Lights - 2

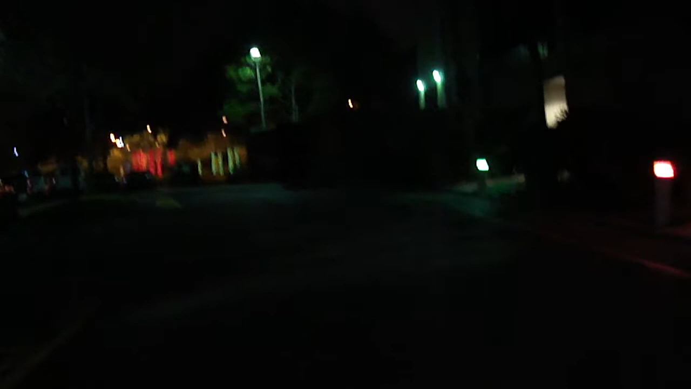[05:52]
I think it's another one on that side. Yeah. We didn't have any of this stuff to the workers or whatever it is. No, no. We're down that way. Well, thank you guys for taking me. I like them icicles. I want to get them on the camera right there. Aren't they neat? Yes. I like them.